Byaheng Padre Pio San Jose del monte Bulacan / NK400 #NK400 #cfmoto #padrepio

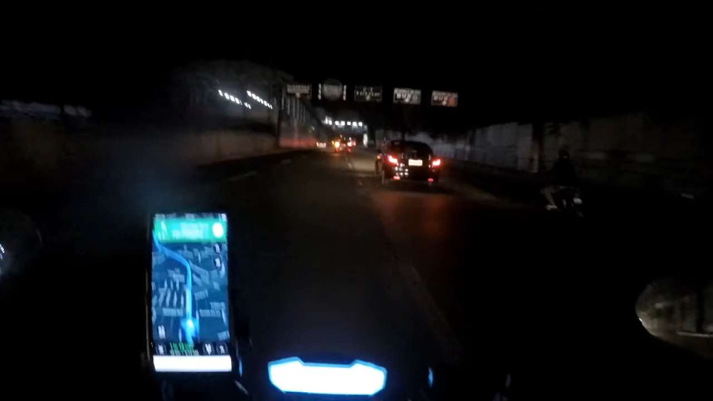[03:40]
Sige guys, see you later again. Open ko na lang ulit yung camera ko pag malapit na tayo sa Padre Pio. EDSA naman to eh.